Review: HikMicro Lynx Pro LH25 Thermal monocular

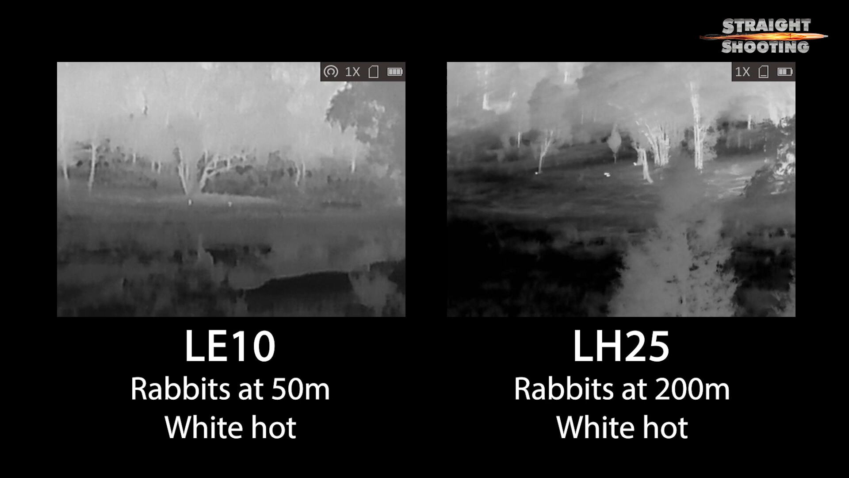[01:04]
Its detection range of almost 1200 metres is very respectable and seems to be a really accurate claim given that I could easily detect sheep and kangaroos on a hill that was a measured kilometre away.
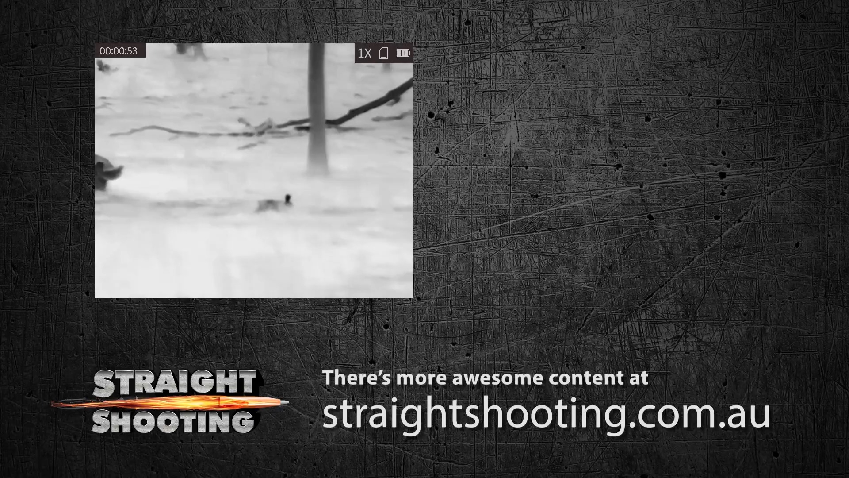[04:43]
There I am on me hunt, watching this little bunny when there's this bloody great roar behind me.
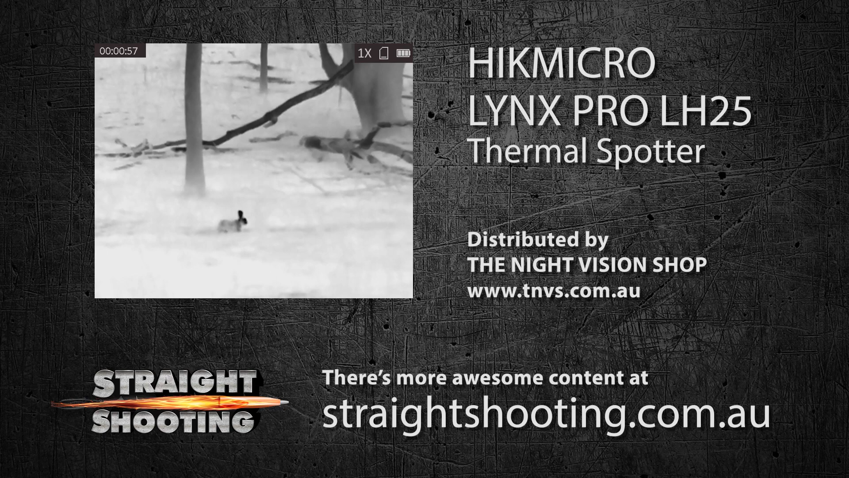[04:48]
I look around and all of a sudden, these guys go flying over, doing a low level, lights out, night time navigation exercise. A bit thrilling.
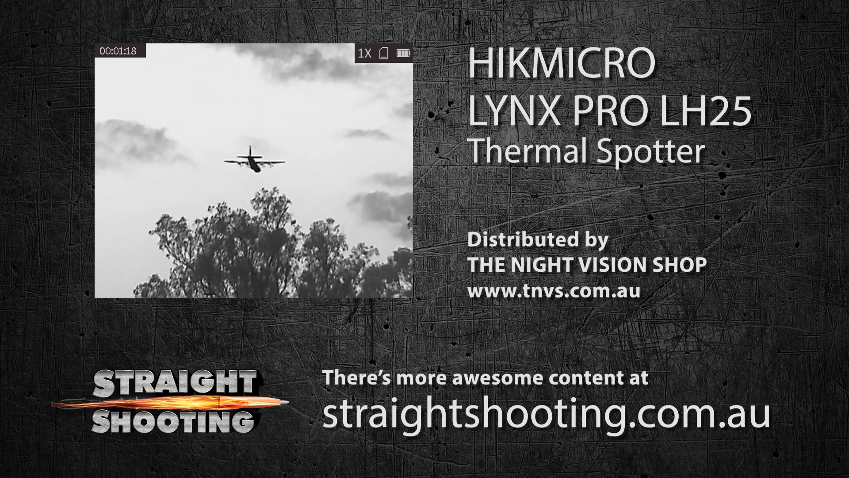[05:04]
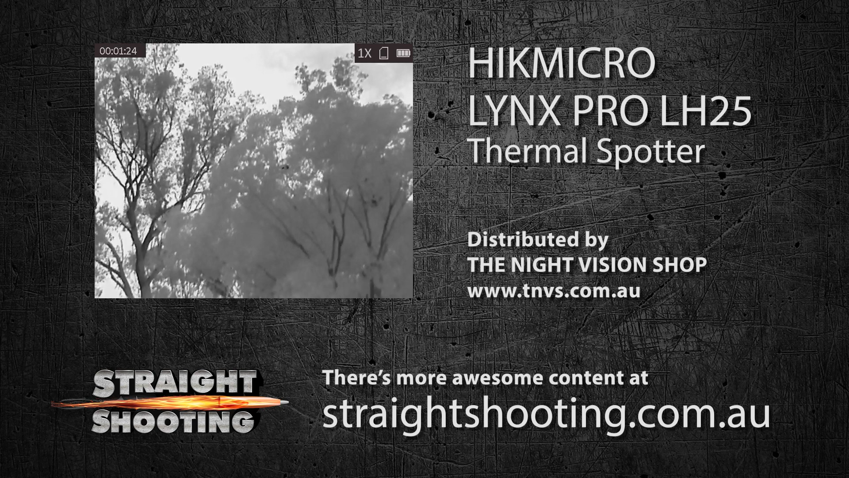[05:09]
But then the bastards, they'd scared me bloody rabbit away. You'd think they'd have better things to do with themselves.